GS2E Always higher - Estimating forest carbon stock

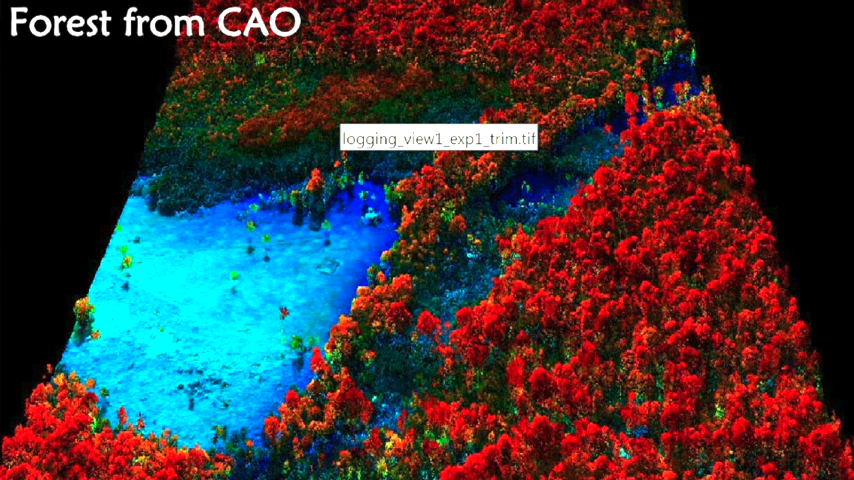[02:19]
So for example right here we're looking at a map of Peru in which we were able to fly tens even hundreds of thousands of hectares per day in order to estimate carbon stocks in the forest.